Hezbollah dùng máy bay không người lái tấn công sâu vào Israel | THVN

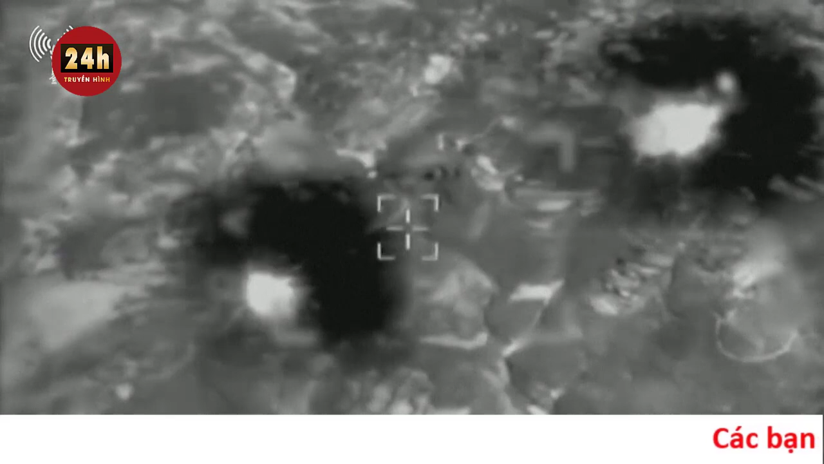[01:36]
Đây là loại tiên lửa có thể mang đầu đạn trọng lượng từ 300 kg tới 500 kg.
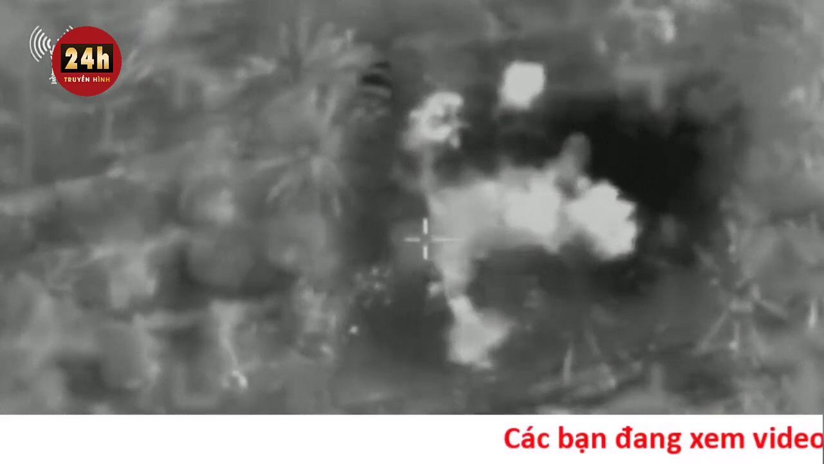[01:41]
Quân đội Israel cho biết, máy bay của họ đã tấn công một loạt mục tiêu của Hekbollah để đáp trả các cuộc tấn công từ Liên bang.
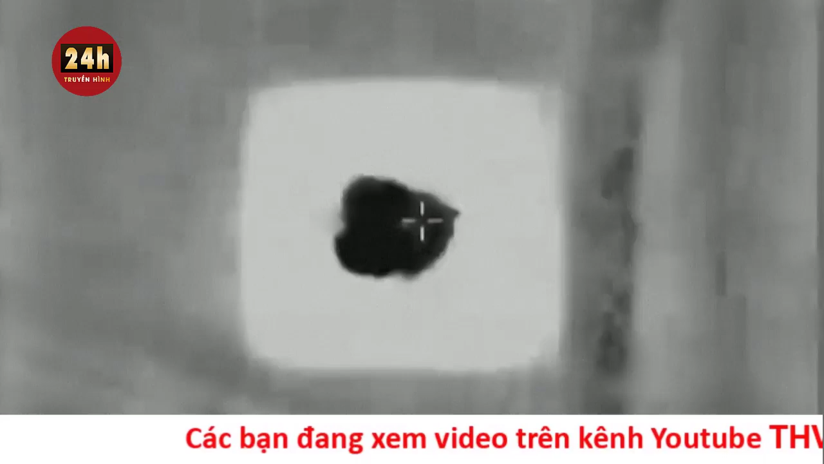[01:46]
Mục tiêu bao gồm cơ sở hạ tầng, đồn quân sự, kho khí tải và cơ sở hạ tầng tình báo.